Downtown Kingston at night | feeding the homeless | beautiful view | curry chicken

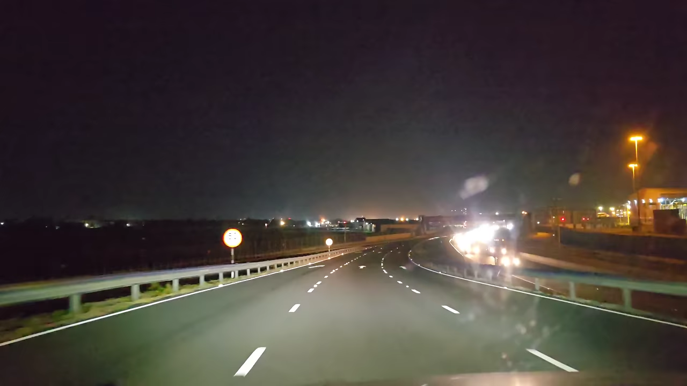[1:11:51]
Alright people, so you see we're right now we're up on Marcus Garvey Drive. Heading into town, so we're gonna reach into town probably about the next 4 to 5 minutes.
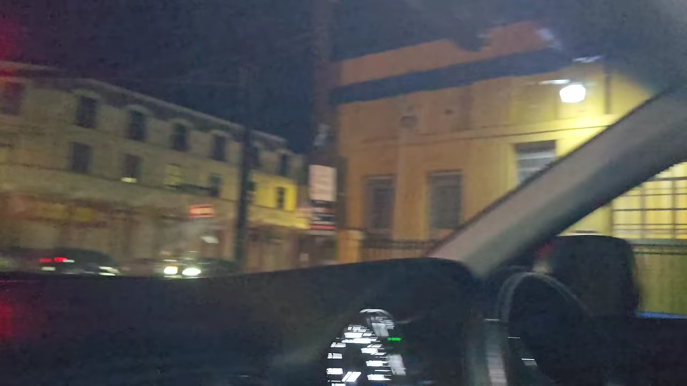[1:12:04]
Reach downtown. So it's now just we get to where all of the homeless people them normally gathered.
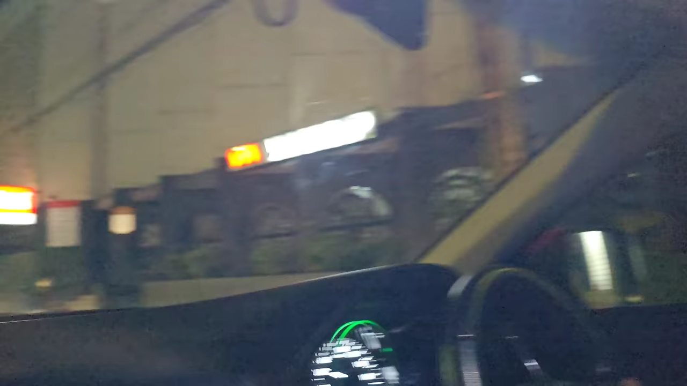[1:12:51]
So we're up on Duke Street.
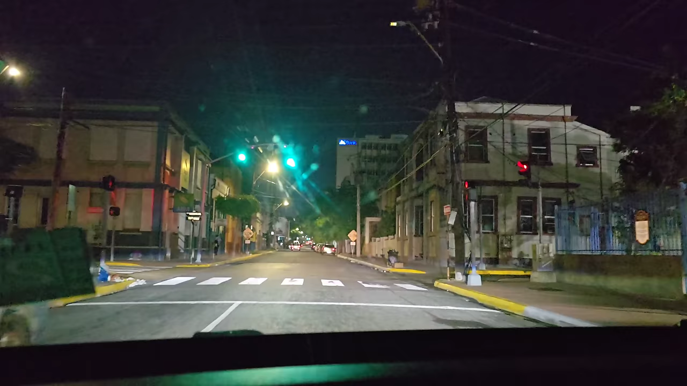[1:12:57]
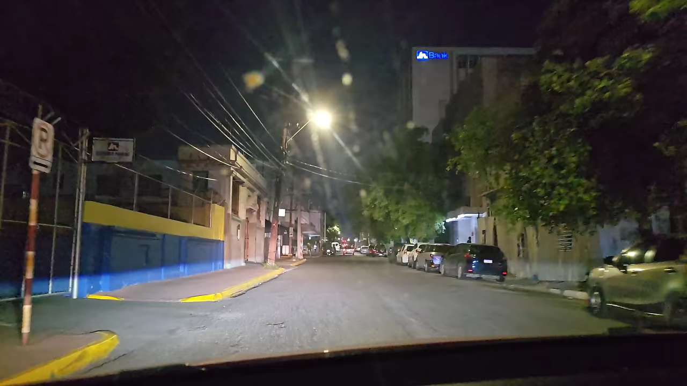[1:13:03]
Sweet name, but me know say me know exactly where to find them. Alright. I think the street where them depend on King Street.
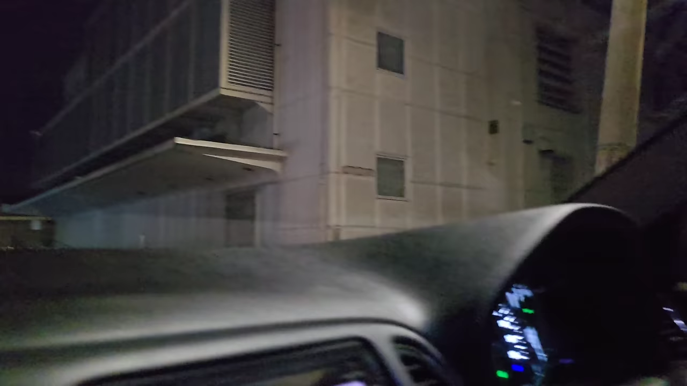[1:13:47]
King Street, so and normally they right on the side down here, so
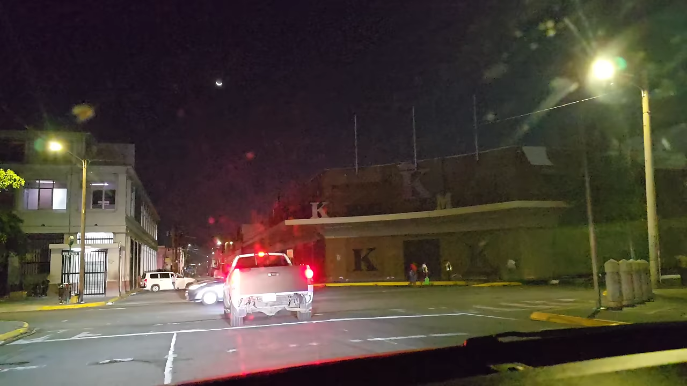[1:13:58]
look at me, see none of them.